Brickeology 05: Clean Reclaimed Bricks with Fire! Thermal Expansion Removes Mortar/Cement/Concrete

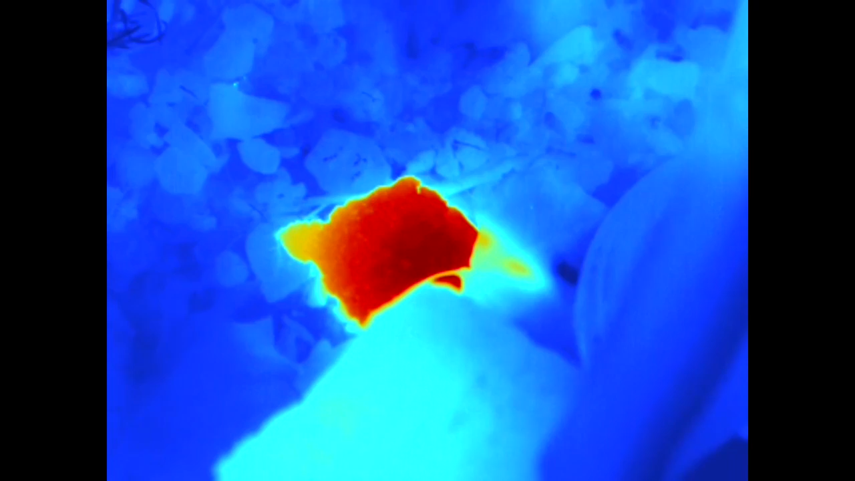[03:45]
That's still 73 degrees Celsius compared to hand temperature.
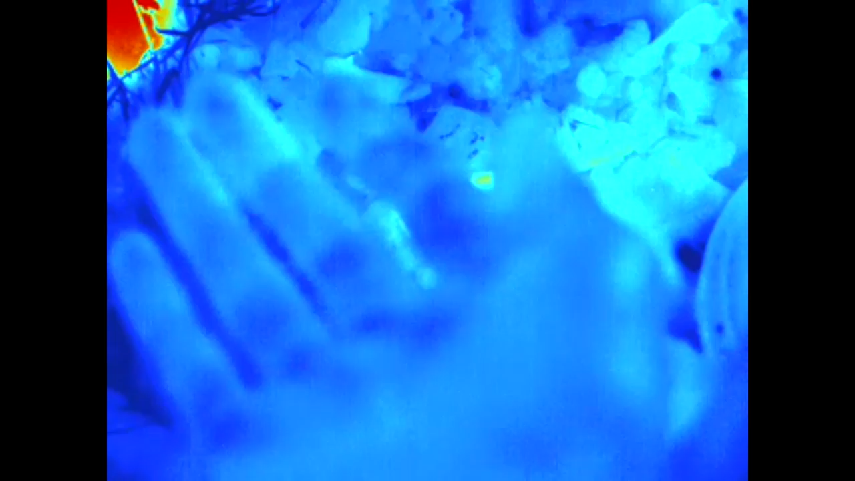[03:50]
Wow.
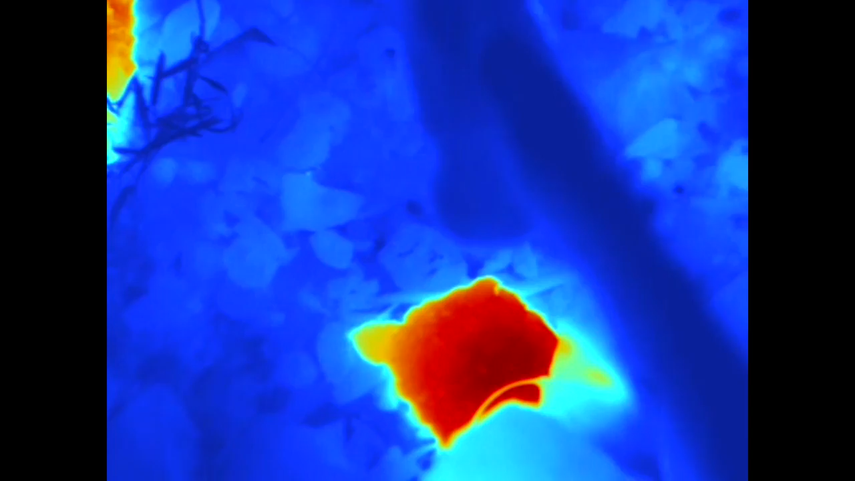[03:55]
This stuff stays pretty hot and that is 530 degrees Celsius.
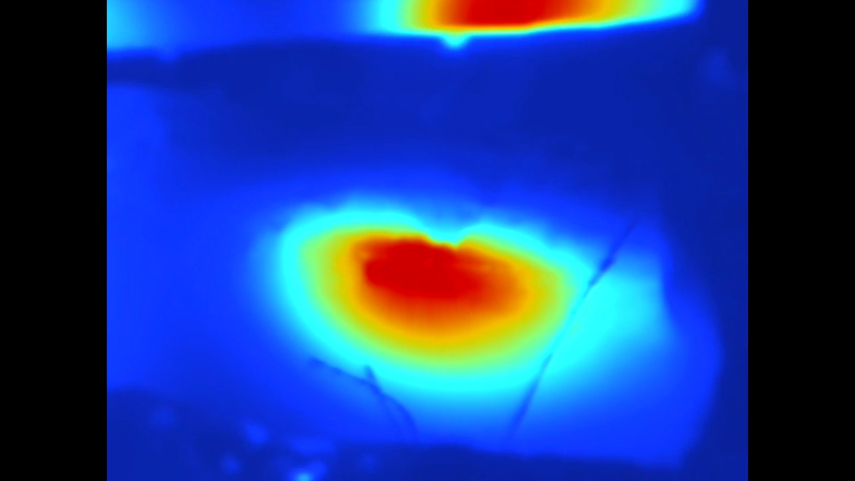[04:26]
So sweet. You can see that the heat actually didn't penetrate all the way.
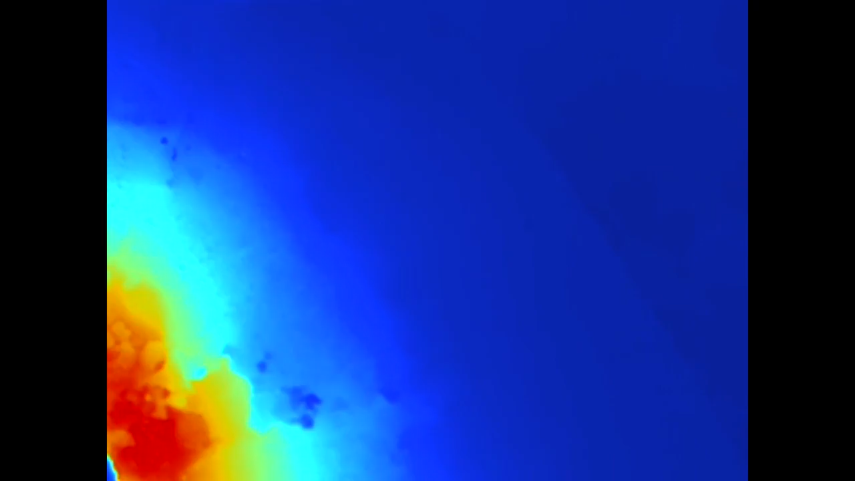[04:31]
It only went like half way through. Man, the wind is getting a little bit bad out here. Well, I'm sorry, but evidently my Thermap camera decided to be a part of the Internet of Bullshit.
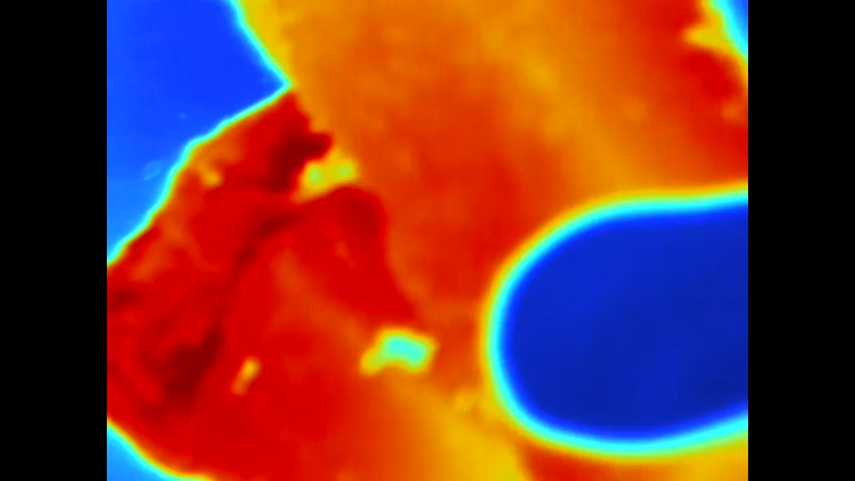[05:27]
I just set it down and all this came off.